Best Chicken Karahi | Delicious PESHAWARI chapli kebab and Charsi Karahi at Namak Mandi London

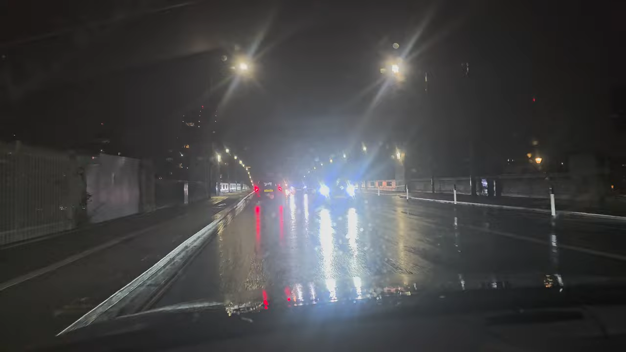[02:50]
गाइस अभी हम लंदन ब्रिज पे पहुंच चुके हैं, तकरीबन 1 घंटा हो गया हमें गाड़ी चलाते हुए, लेकिन हमारा रेस्टोरेंट अभी तक नहीं आया। तो आप लंदन का व्यू ले सकते हैं। और उस्मान साहब से पूछते हैं, जी उस्मान भाई कैसा फील कर रहे हैं आप?